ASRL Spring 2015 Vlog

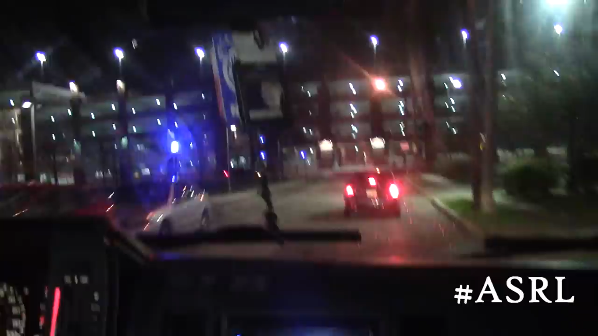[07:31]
I pull up right now. Oh shit, bro! Oh my god!
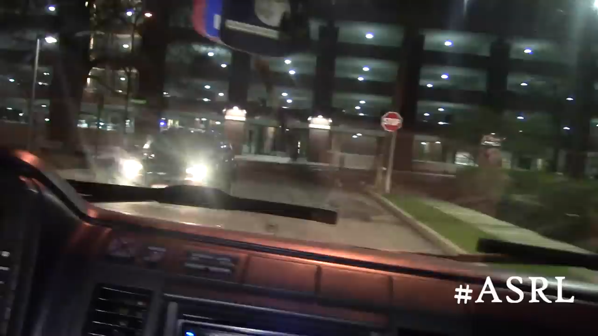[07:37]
Slow down, please! Shit, that was kind of an accident, bro.